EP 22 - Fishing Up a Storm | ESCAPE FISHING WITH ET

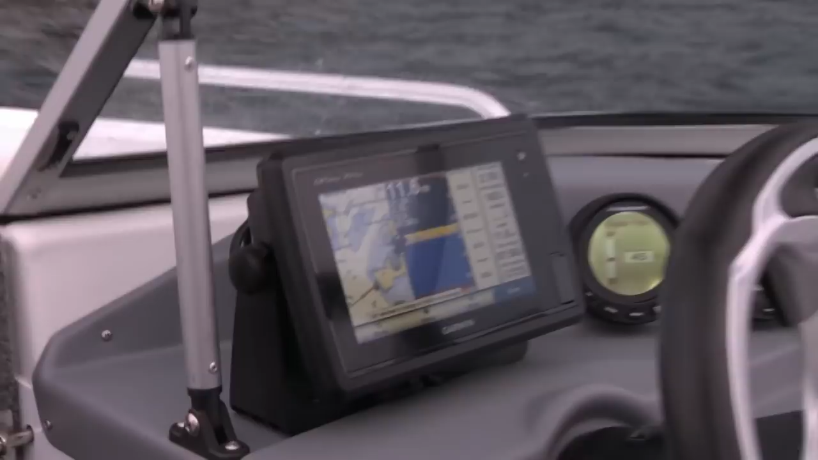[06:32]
And right at the minute I'm drifting in 11 metres of water so quite deep. The beautiful Garmin is telling me that there's a bit of bait down there at the minute.